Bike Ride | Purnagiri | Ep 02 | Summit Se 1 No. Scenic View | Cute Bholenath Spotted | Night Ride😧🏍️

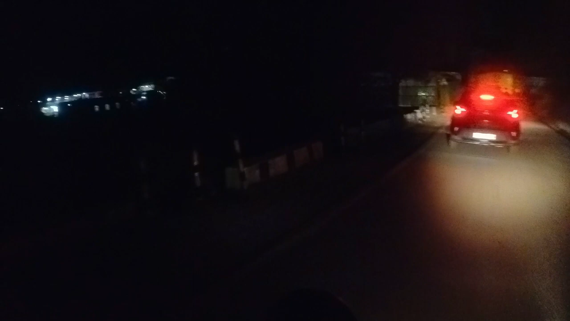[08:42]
दर्शन हो गए हैं, अब हम अपनी धन्नों पे आ चुके हैं और जा रहे हैं वापस।
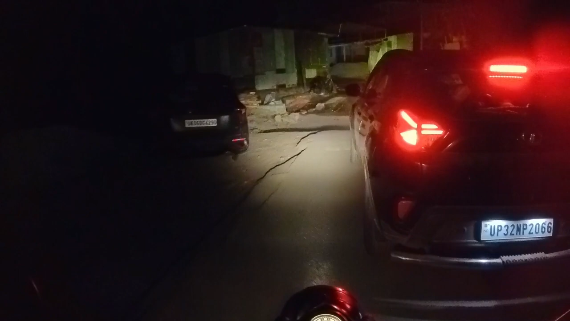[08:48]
कहाँ जा रहे हैं, क्या नाम है नीचे? टनकपुर। टनकपुर में जाके हम लोग होटल वोटल लेंगे।
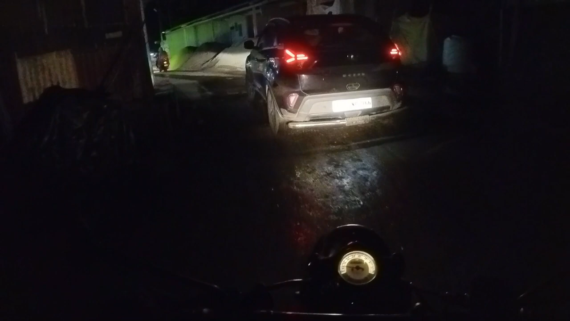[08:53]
आगे प्रियांशु है, इधर भैया हैं, गाड़ी है और हम लोग पीछे हैं।
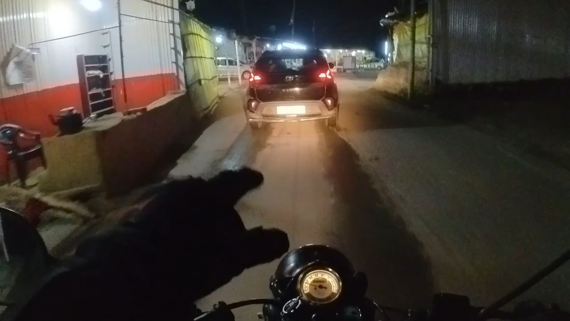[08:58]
सामान हम लोग ने इस गाड़ी में रख दिया है और हम लोग पर जा रहे हैं खाली बाइक से।
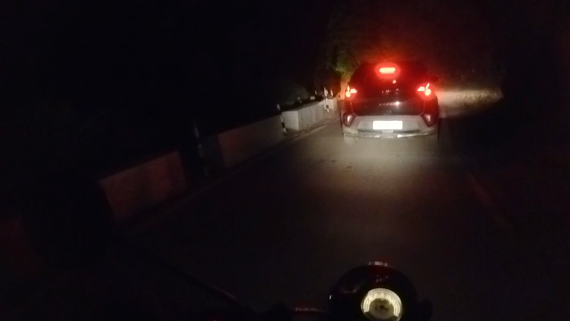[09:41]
इधर उधर देख के डर लग रहा है इसको। सोचने वाले हम तो तब से इधर ही देख रहे हैं, इधर देख के हमें लग रहा है तो रास्ता सामने देखना ज़्यादा ज़रूरी है।
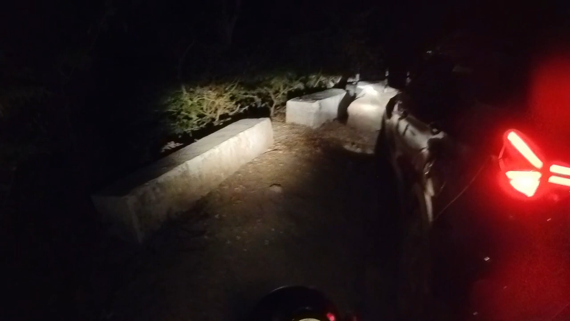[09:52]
हाँ जरा भैया आगे जाएं फिर मैं अपनी लाइट देखूं रॉयल एनफील्ड की कितनी है।
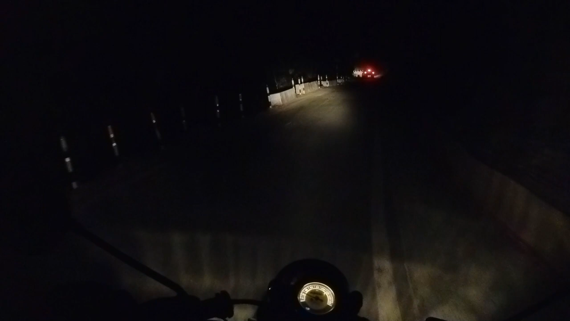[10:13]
ट्रेवल करी है ना मतलब घर का।
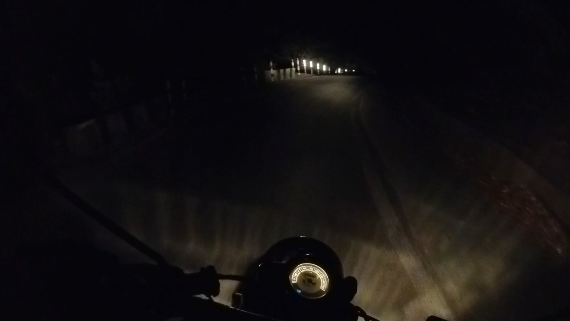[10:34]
हाँ भाई फॉग लाइट होनी चाहिए थी। अभी मैं पीछे हो गया हूँ थोड़ा तो मुझे लग रहा है कि हाँ फॉग लाइट का कितना काम है।
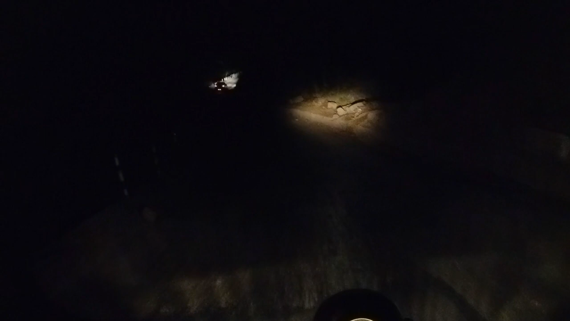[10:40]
लेकिन मतलब घर की लाइट इसकी भी है ऐसा नहीं है, फॉग में काम नहीं करेगी, खाली तो काम कर रही है बढ़िया।
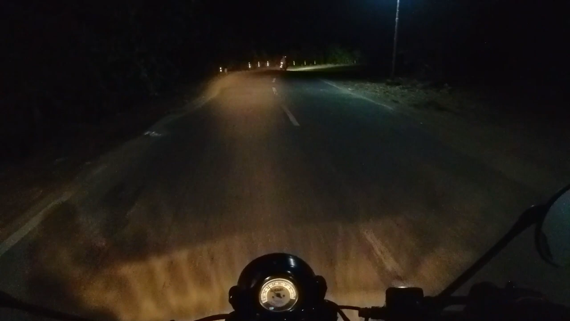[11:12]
ज़्यादा किनारे ना जाओ ट्रेन से, बहुत मदद पड़ती है जिसमें यहाँ पे होती तो हेल्थी है ना उसकी रोशनी। हाँ आराम से